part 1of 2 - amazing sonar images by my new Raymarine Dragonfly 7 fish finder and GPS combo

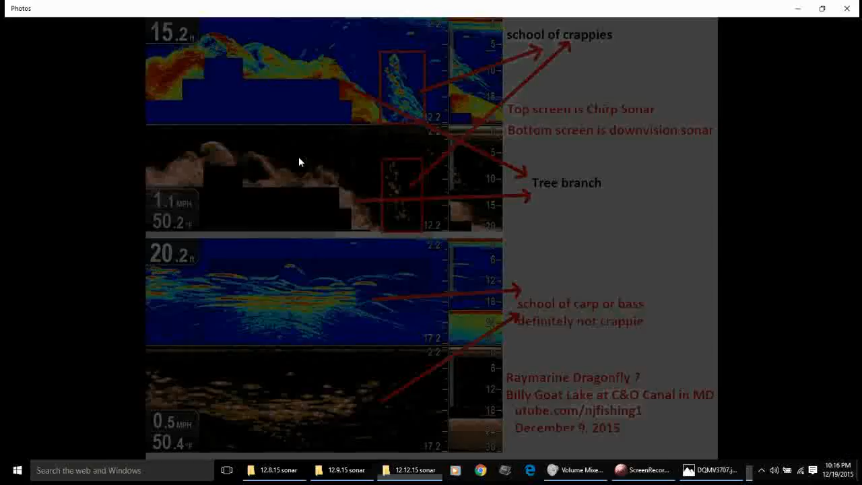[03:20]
Let's go to this one. This is amazing too, because this one, oh gosh, can I get rid of this?
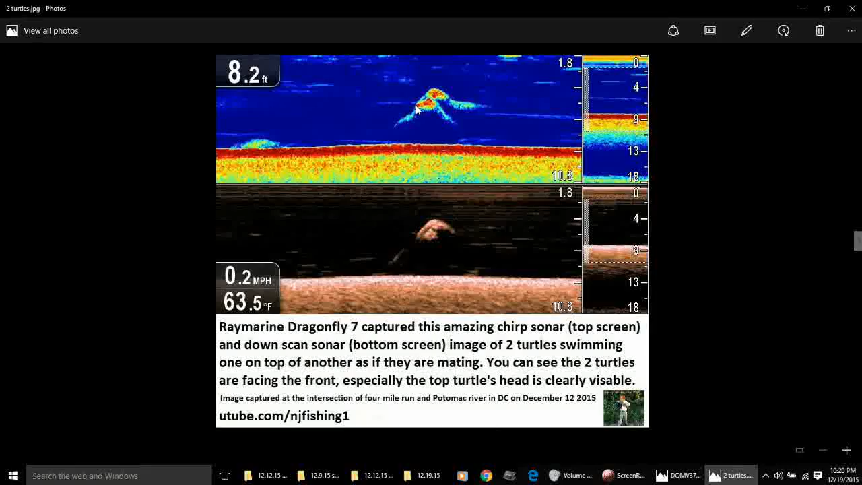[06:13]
On screen: depth 8.2 ft, water 63.5°F, speed 0.2 mph
It's really just about 5 feet, 4 or 5 feet deep, you know, when I capture these two turtles swimming in the river. You know, so this is another amazing picture. You know, the traditional sonar, even the chirp, cannot tell clearly as clear as this bottom image. You can see the turtle. Okay, so the next one, this one is interesting too.